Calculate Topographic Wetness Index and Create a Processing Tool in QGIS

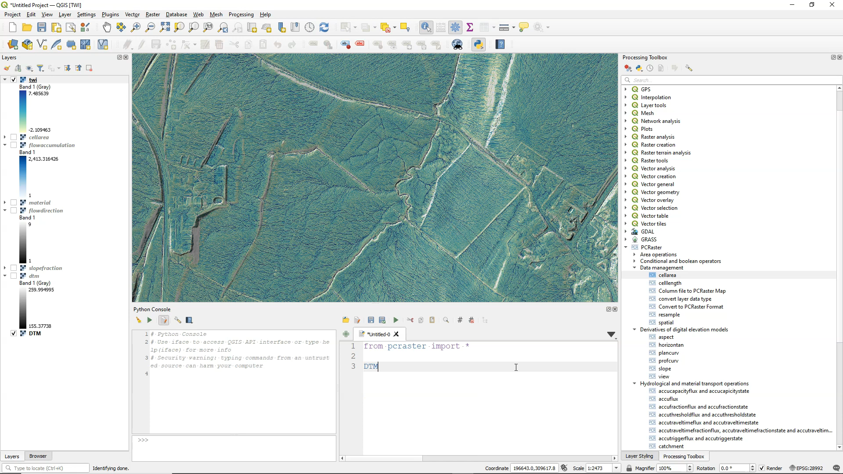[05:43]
And I'm going to read a map from the disk, a PCRaster map.
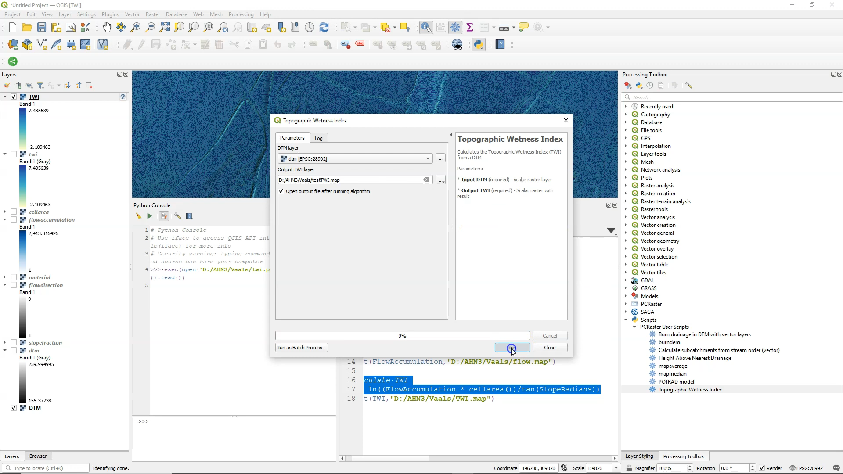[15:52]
And here's the result in the layers panel.